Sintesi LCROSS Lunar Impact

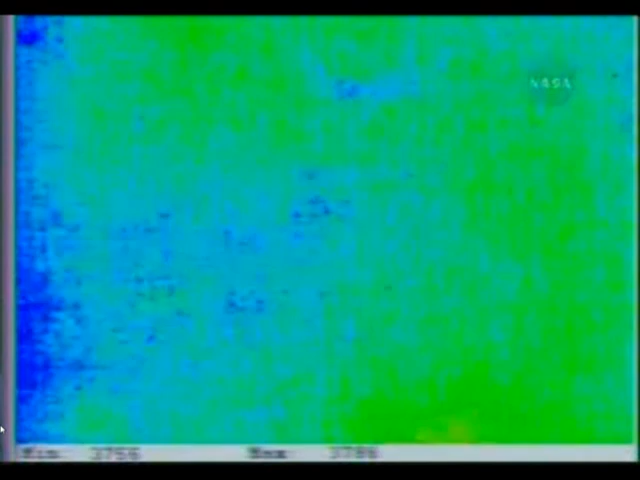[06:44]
last seconds of the shepherding spacecraft trajectory As it approaches the lunar surface We are seeing very small craters within the crater We confirm a thermal signature of the crater I'm in our cameras,